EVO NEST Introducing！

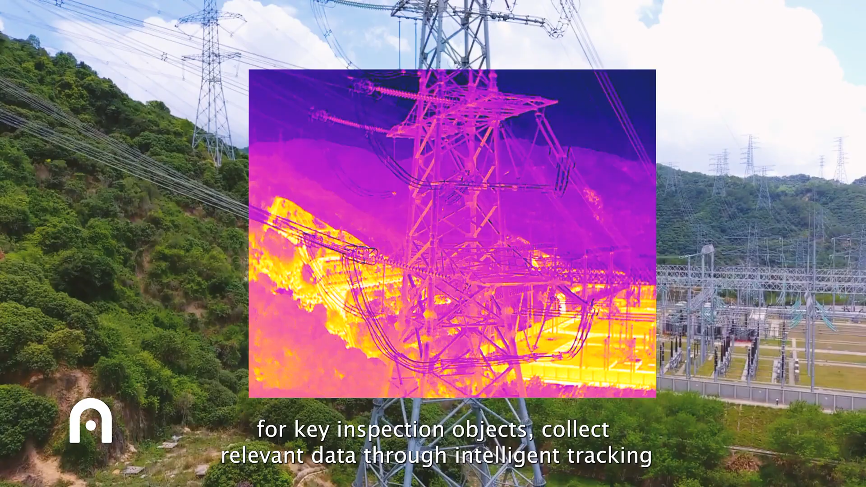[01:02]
For key inspection objects, collect relevant data through intelligent tracking and real time thermal temperature imaging.